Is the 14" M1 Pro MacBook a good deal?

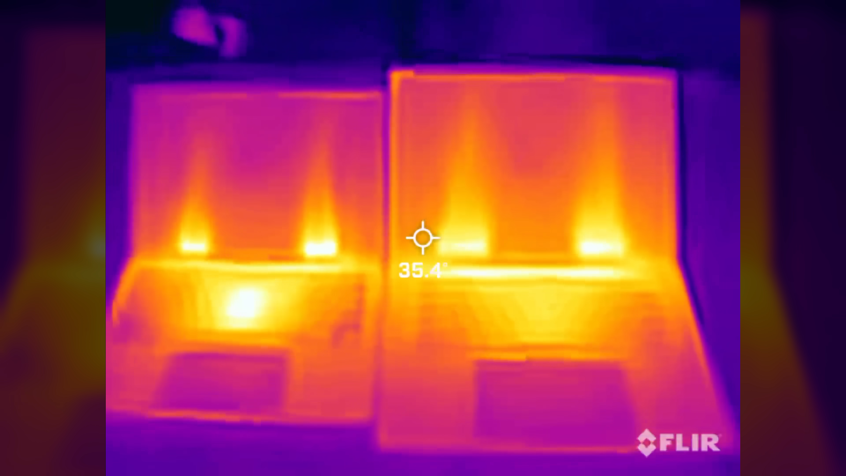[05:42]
The 16 has larger fans and also has more surface area to cool the same M1 Pro chip.
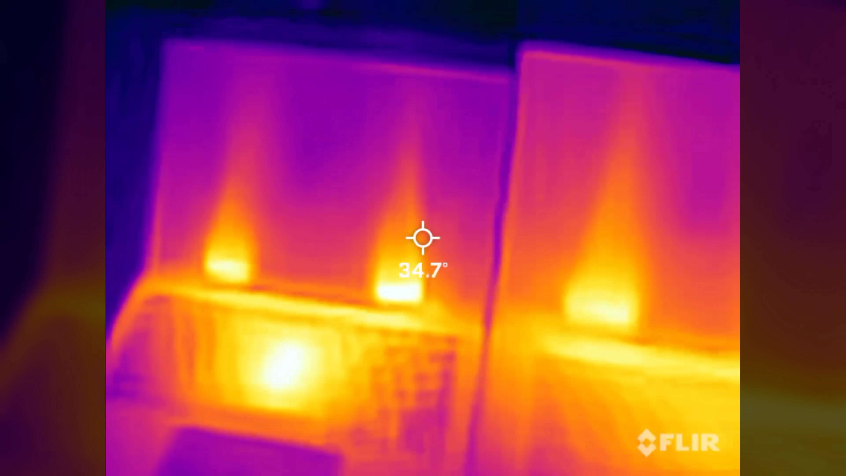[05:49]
Now you're going to see the biggest difference here if you're using the M1 Max chip.